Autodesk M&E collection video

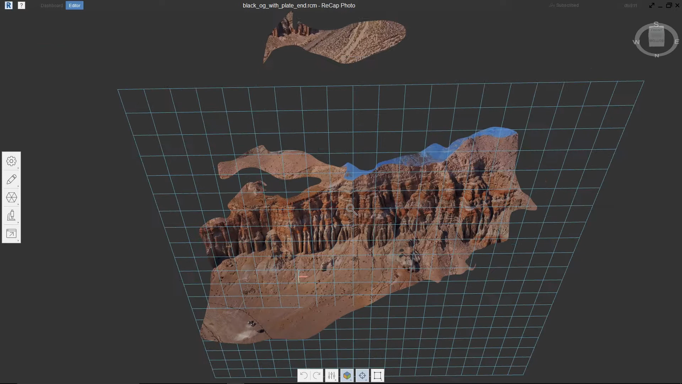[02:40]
We'll go into our Model Settings, into our Transform Model, and we're going to use Pick a Surface.
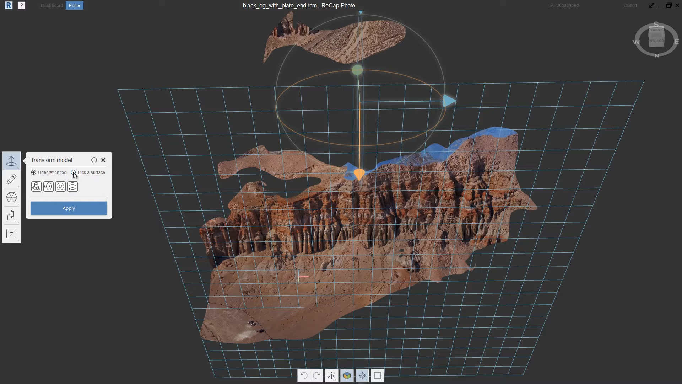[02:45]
This allows me to select a face to use as the up axis or the Y vector of that piece of geometry.
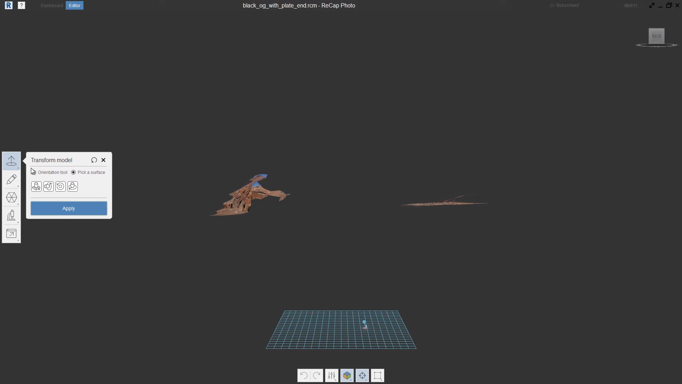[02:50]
So with that done, I can further refine that using some basic translation tools.
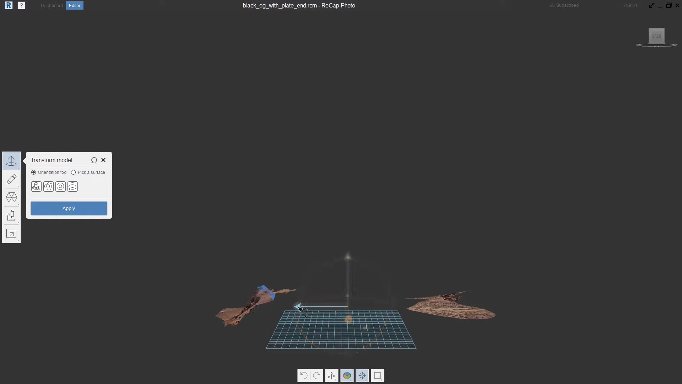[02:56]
So we'll kind of move this guy down, push it back a little bit further into the plate, and then we'll go ahead and we'll drop that guy and rotate it around ever
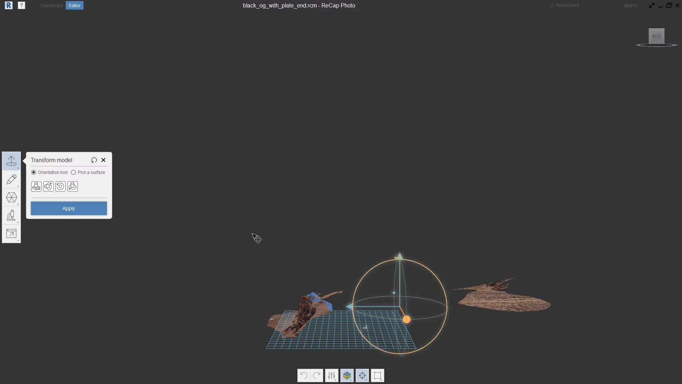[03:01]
so slightly to better establish the overall orientation and position of that object in our scene. So now that we've done that, the next thing we want to do is establish the scale of our scene.
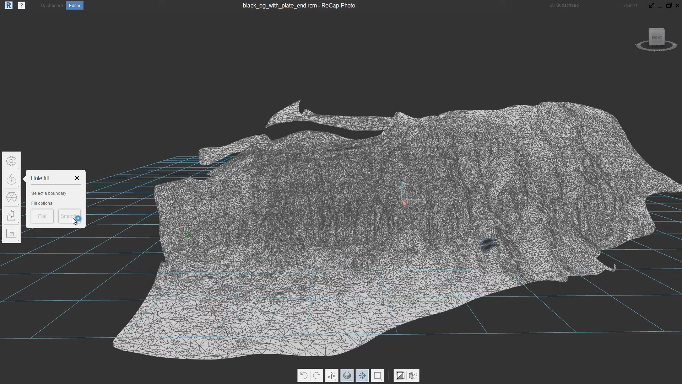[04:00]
And you can see that Recap goes through and does a beautiful job of that. So now we have a pretty high quality piece of photogrammetry that we can export out to start using in our next phase of our project.